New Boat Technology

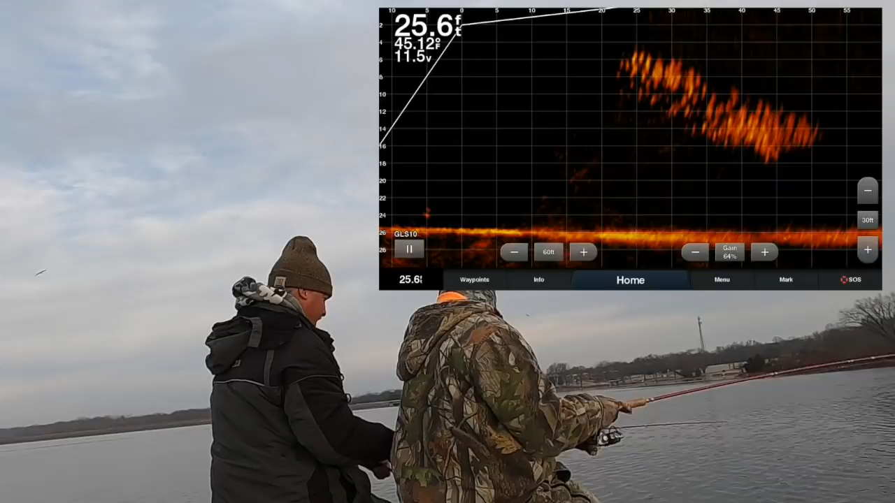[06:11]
On screen: depth 25.6 ft, water 45.12°F
so it's really hard to kind of follow your bait so that's a good fish that's a that's a 12 12 and a half you can see some of that school right there just dropped down that's when they get a little spooky but for the majority they're still in here you can see half that school is on the bottom
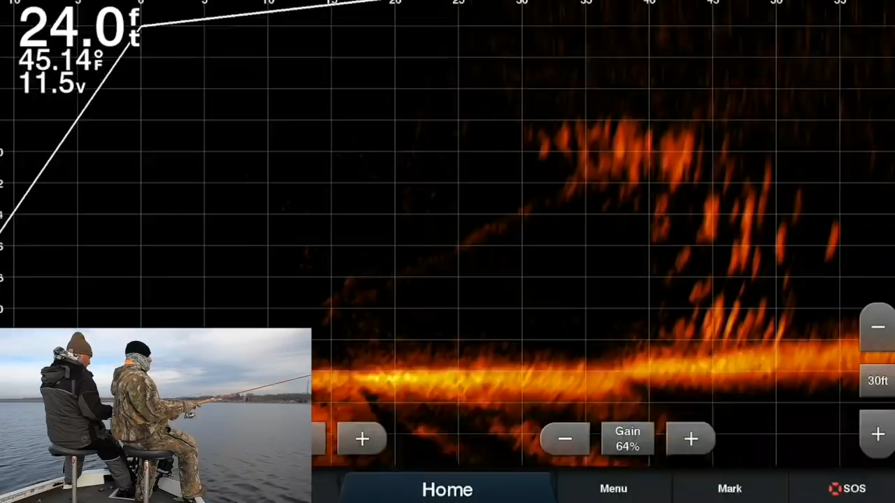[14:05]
On screen: depth 24.0 ft, water 45.14°F
and you really can't ask for better position than we just did that was that was two baits that went an absolute and so it's kind of a tough fight really you just have to stick with it so we're staying with this school they're 30 feet out
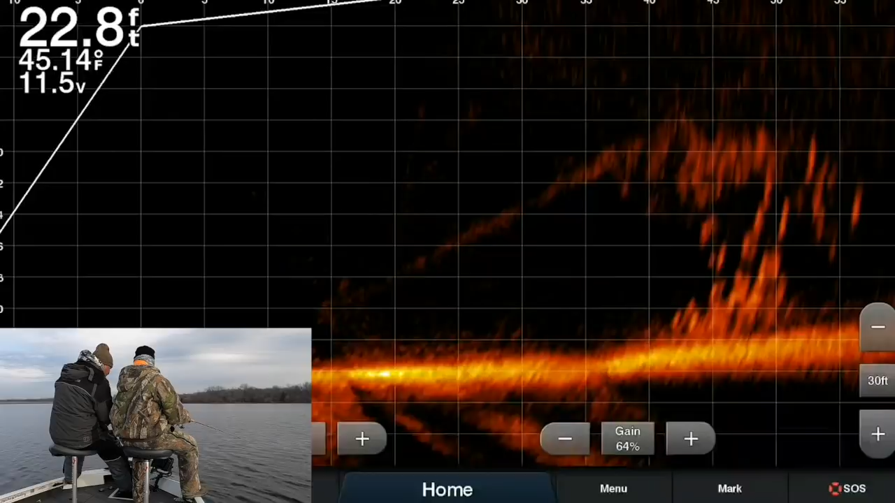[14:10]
On screen: depth 22.8 ft, water 45.14°F
when you saw marcus's fish get lifted out of there he was coming right through the center of it
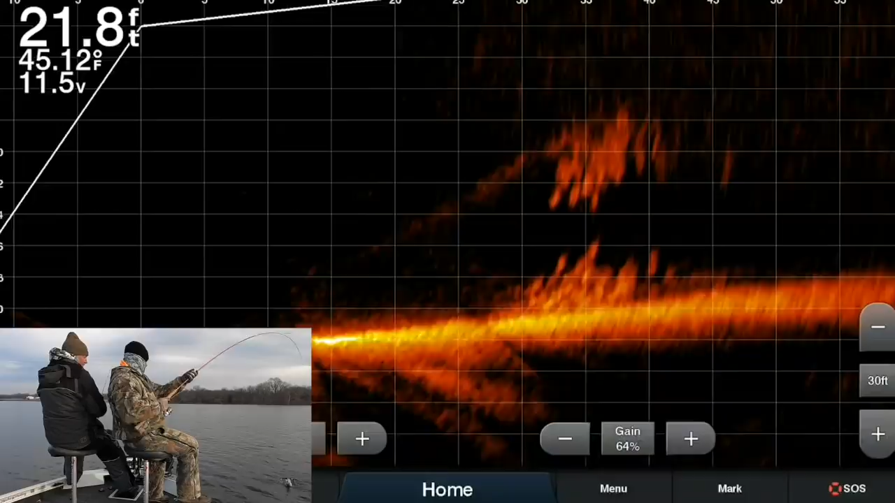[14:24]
On screen: depth 21.8 ft, water 45.12°F
and basically most of those fish are going to be roughly around the same size so that's a that's a 11 inch fish they're a little spooked because they're moving faster